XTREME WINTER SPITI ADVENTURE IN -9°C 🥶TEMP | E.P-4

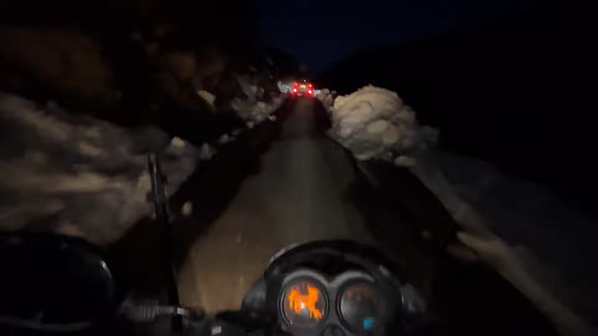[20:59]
और संभाल के चलाना अब, एक साथ ही आ जाती है ब्लैक आईज, देखो जैसे ये रही सामने।